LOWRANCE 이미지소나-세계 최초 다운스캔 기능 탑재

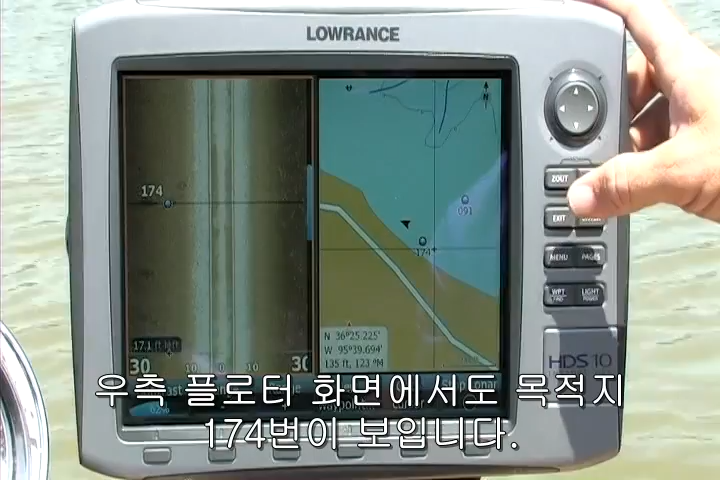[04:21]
We've moved back in history, now we're going to move over to the tires, put that cursor right over the tire, and hit waypoint. Now, we'll move it away just to show you. 174, we have a waypoint set right on those tires. You can see it on the chart, on the right-hand side of the screen as well, so we've got it on the chart, and on the left-hand view, we hit exit now,
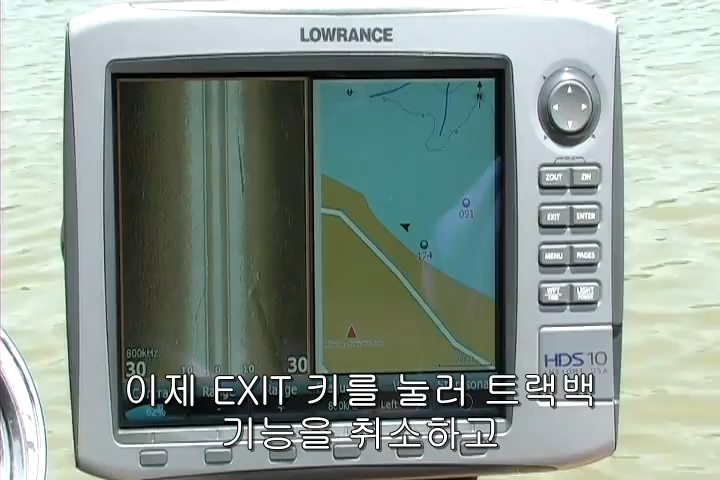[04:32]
and we're right back into a moving view. Next, we're going to demonstrate for you the incredible improvement that you get in the structure scanning technology versus
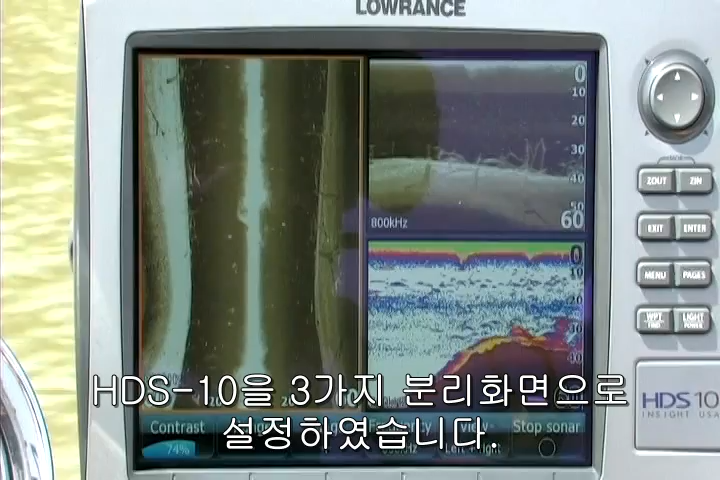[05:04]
On the left-hand side of your screen, you see the left and right side-looking views. Top right, you see the down-scan looking straight below the boat, and bottom right, you see the traditional two-dimensional sonar that we've always had. Now, as we begin to cruise over these trees,
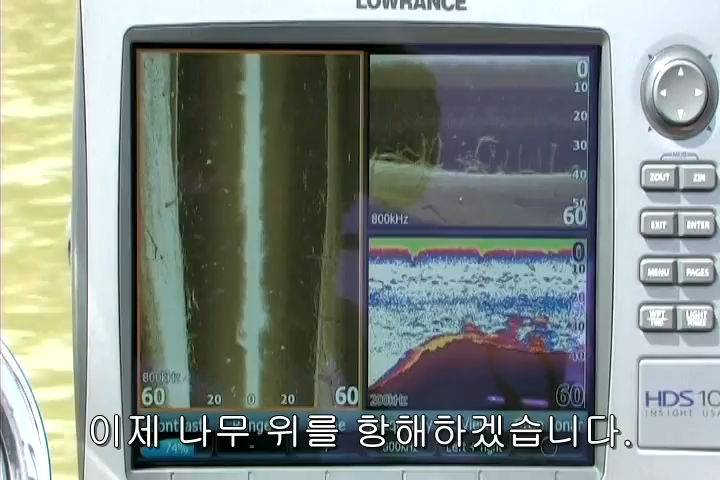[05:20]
you can see the trees, especially on the down-scan view on the top right, you can see the entire tree standing up off the bottom, and you can see all of the individual branches of the trees, but look right below that. That same tree shows up as simply a blob. You could easily mistake that for a ball of bait fish or maybe a brush pile, but as you can see on the top right,
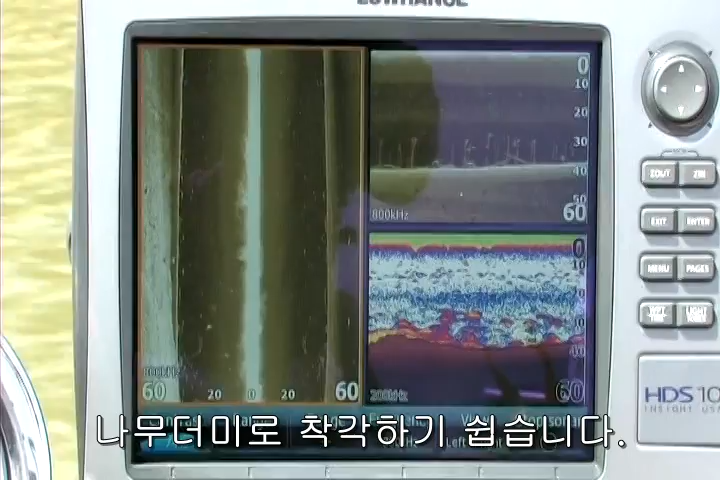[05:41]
you can see the whole tree and the individual branches,
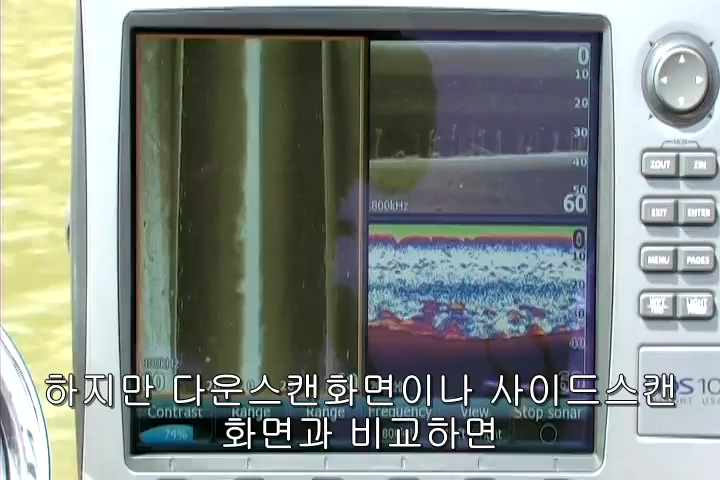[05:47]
and you can also see those same trees on the side views on the left-hand side of your screen.